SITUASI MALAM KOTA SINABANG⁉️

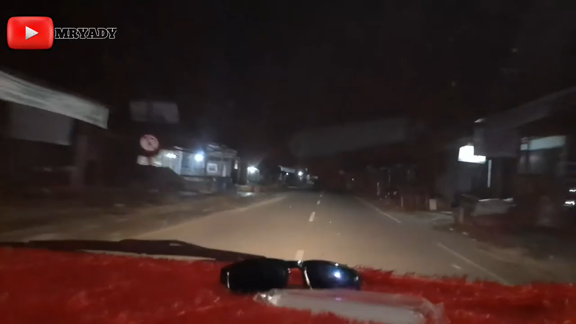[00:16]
Assalamualaikum warahmatullahi wabarakatuh guys. Inilah perjalanan situasi malam di Kota Sinabangnya guys. Suasana malamnya, kita jalan-jalan malamnya sekitar pukul 2 lewat guys. Dini hari. Kita cari makanan dulu, minum.
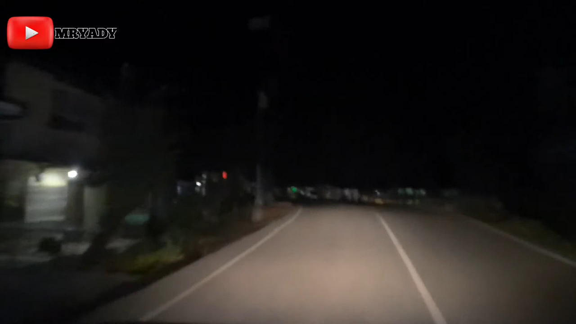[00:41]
Suasana malamnya di Kota Sinabang guys. Jalanan udah mulai sepi.
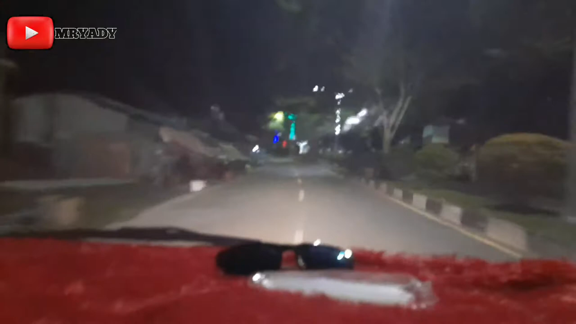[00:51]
Inilah di kawasan Pertamina Simelu, SPBU-nya guys. Sepi.
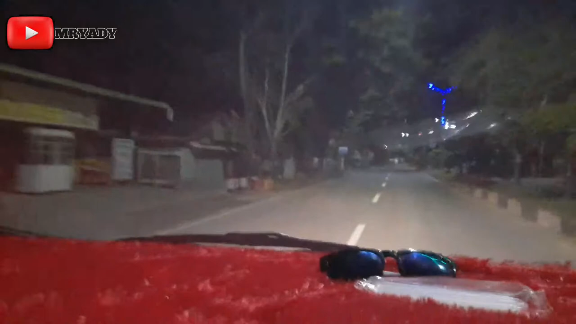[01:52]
warung sipitnya, udah mati lampu, udah jam 2:30, tidak ada aktivitas warung lagi guys. Nah, udah tidur, nggak ada warung sipit, nggak ada yang jual makanan lagi. Kita mau cari makanan, suasana malamnya nih guys.
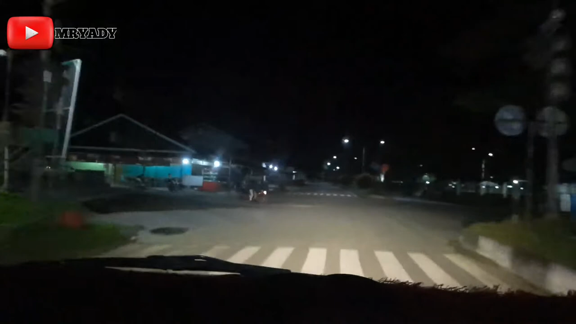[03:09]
Masih ada kendaraan berapa bijinya guys.
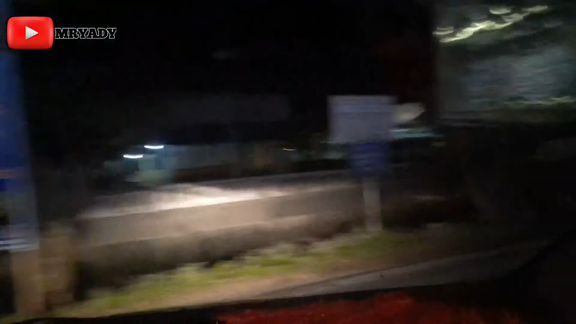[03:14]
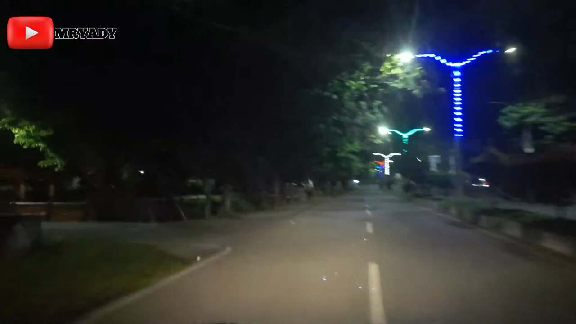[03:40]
Tengah malamnya di Kota Sinabang tidak ada suasananya.